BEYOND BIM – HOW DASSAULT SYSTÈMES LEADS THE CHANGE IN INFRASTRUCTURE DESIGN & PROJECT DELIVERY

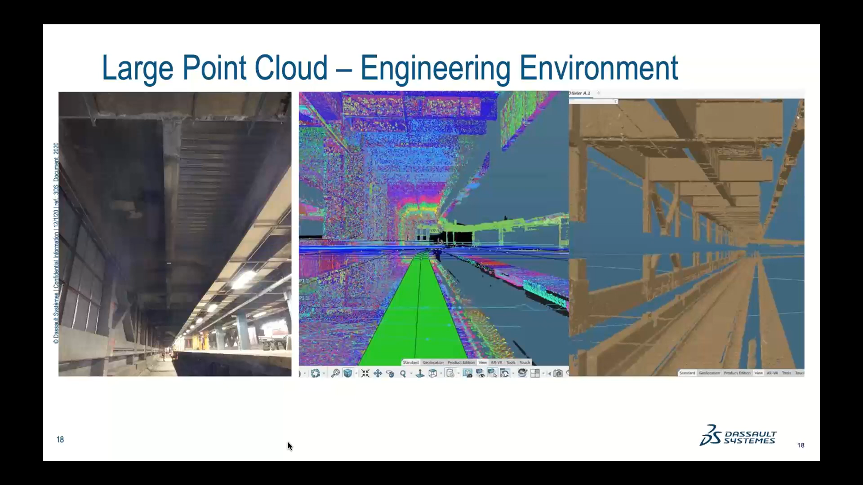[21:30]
good and accurate enough to navigate and allow us to design in context. It was easy to select and isolate the needed area where we wanted to intervene. Next slide please, Kurt. And once the environment is acquired, it's simple to start modeling and process dimensional analysis. I can highlight to add value. The first is we can define the elevation of the contact wire, the electrical transplaying, and be sure we have no clash with the environment.
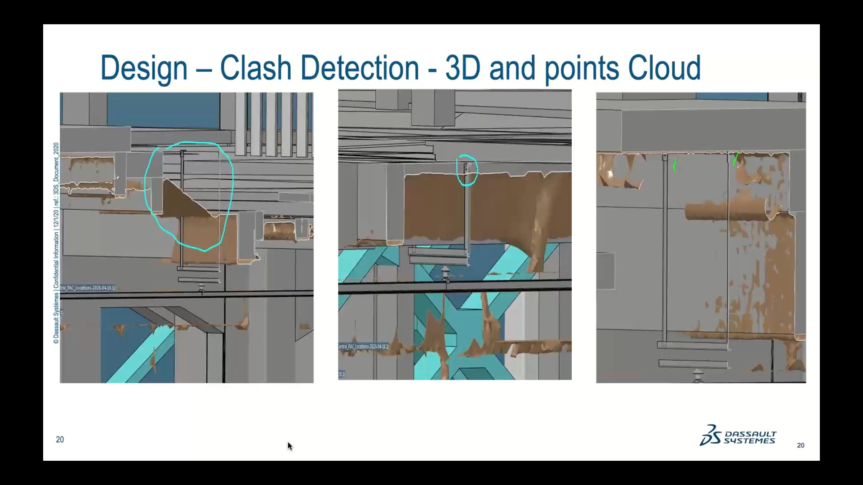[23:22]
And the large pond cloud assistance allowed us to do a double check and detect some mistakes due to improper human action during the production of the 3D of the station. Once again, it is time saving, cost saving with a high added quality value. Next please. The construction came to us asking for help.